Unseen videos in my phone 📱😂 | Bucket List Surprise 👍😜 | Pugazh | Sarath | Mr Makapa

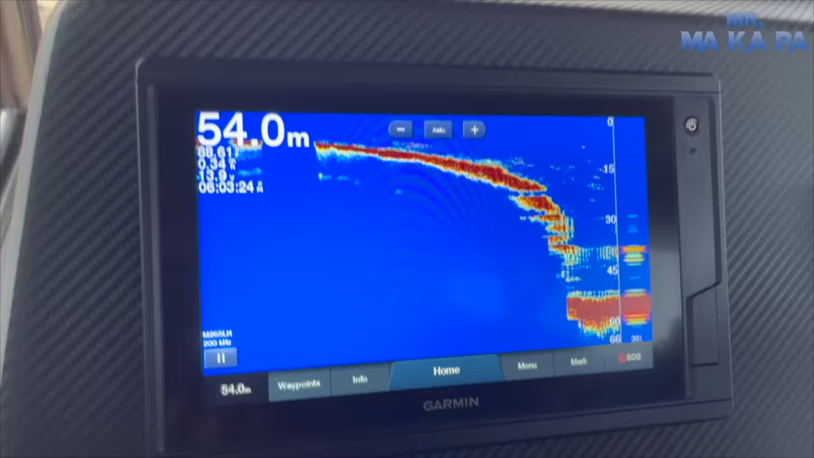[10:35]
On screen: depth 54.0 m
ஃபிஷ் ஃபைண்டர் அப்படின்ற ஒரு விஷயம் ஒன்று இருக்குது.
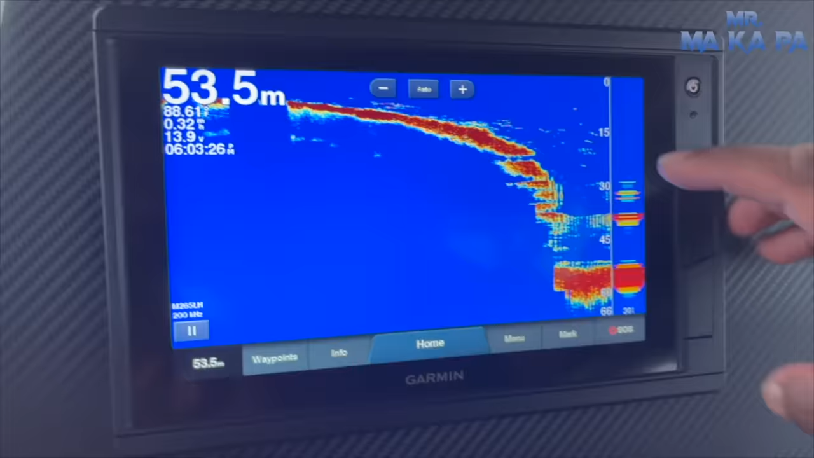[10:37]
On screen: depth 53.5 m
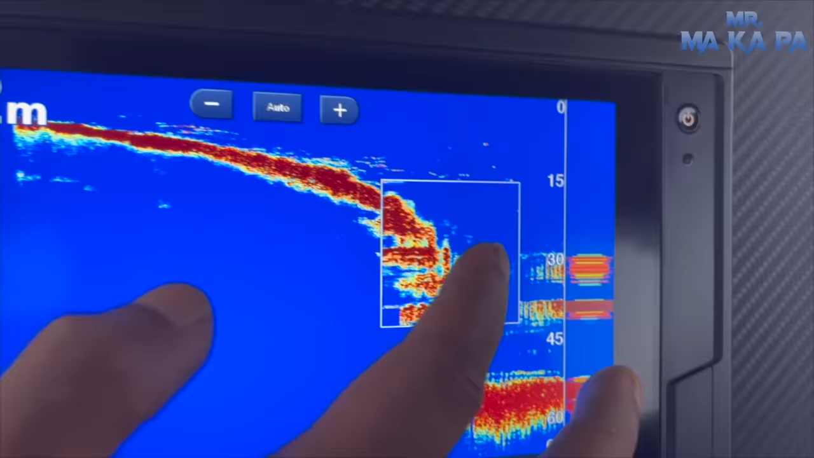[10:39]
இந்த குட்டி குட்டியாக இருக்கிறதுலாம் வந்து மீன்